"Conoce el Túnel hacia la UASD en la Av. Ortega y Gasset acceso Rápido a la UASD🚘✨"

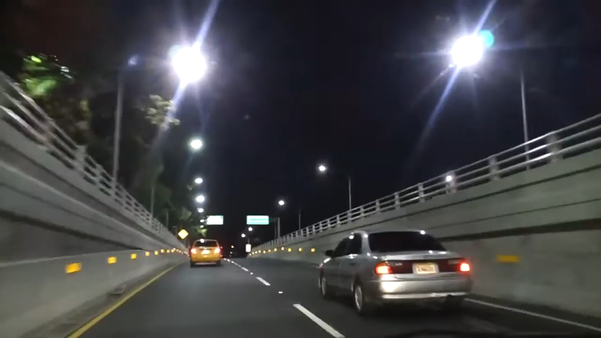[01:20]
observaron ahí la construcción de nuestro excelentísimo señor presidente, ahora no sé para dónde coger, Máximo Gómez, coge Sidrón, Avenida Independencia,
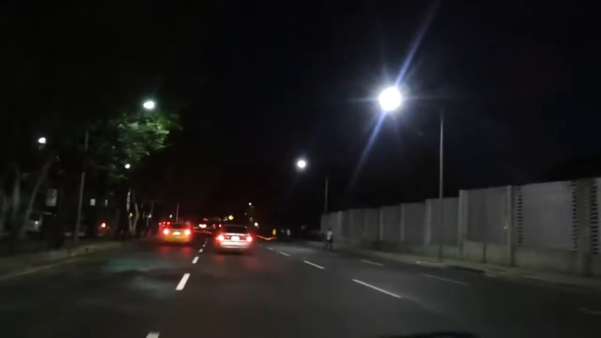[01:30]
realmente no sé para dónde coger,
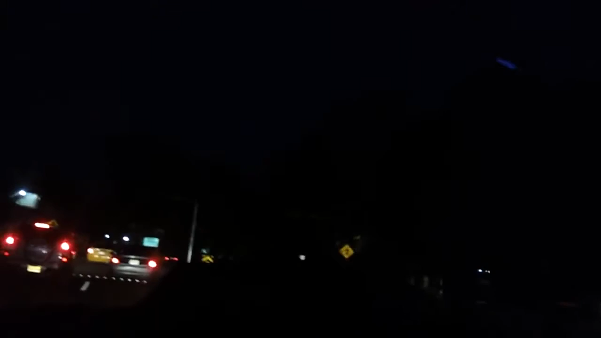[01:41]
no sé para dónde coger, mis amigos, aquí salimos ya a lo que es la UAS, dice Avenida Independencia, Zona Colonial, vamos a ver si encontramos un, un semáforo con las luces, dice Independencia, hay alguna esquina, antes esta es la Correa de Sidrón,
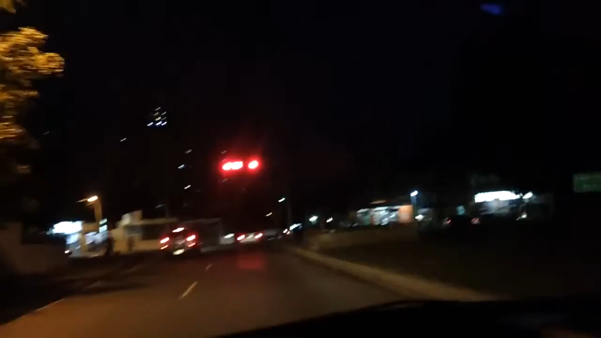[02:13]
ahí te están observando lo que es el, el túnel,
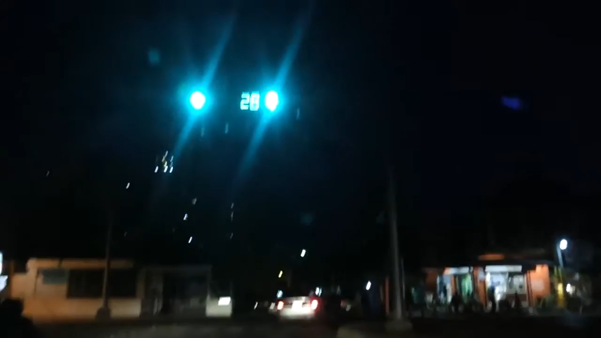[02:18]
digo la intersección aquí con José Contreras, seguimos bajando,
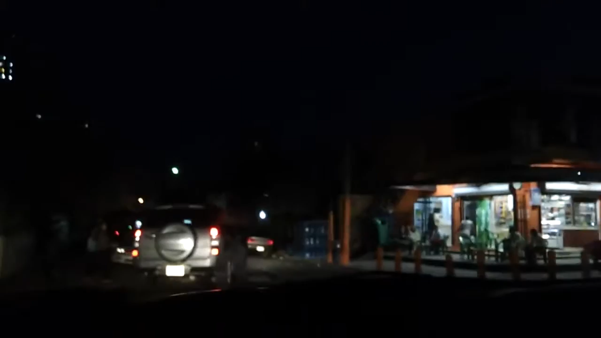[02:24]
seguimos bajando, seguimos bajando y ya sí, ya salimos del, vamos a ver si nos aproximamos a,
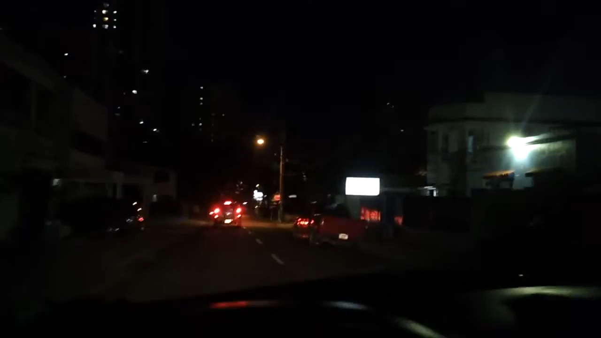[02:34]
el Centro Médico Cubano, y aquí estamos, observen que rápido se hizo la, la travesía, bueno... escuchamos,